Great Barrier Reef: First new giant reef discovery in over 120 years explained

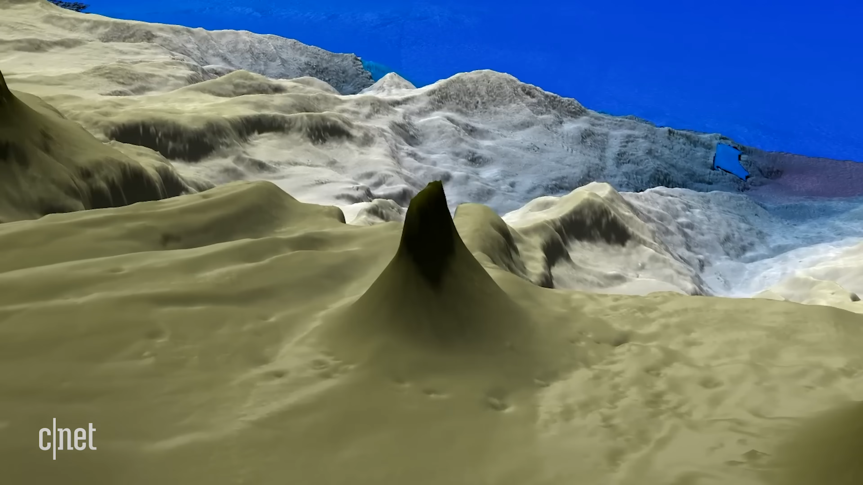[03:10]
The base of this reef is about 1.5 kilometers wide and its tallest point is just about 40 meters below the surface.